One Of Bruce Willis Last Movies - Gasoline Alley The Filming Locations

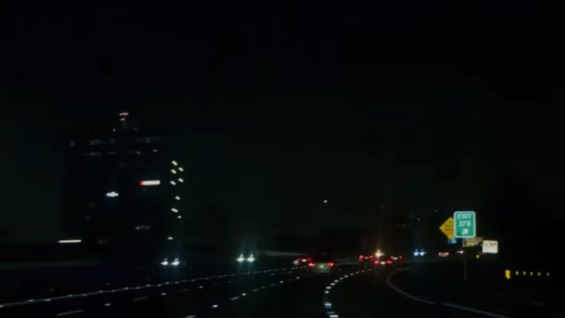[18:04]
you see him driving down the interstate for uh you see a couple of driving shots there then the camera cuts to right here it's it's late at night so it's hard to make out the caboose down at the end of the road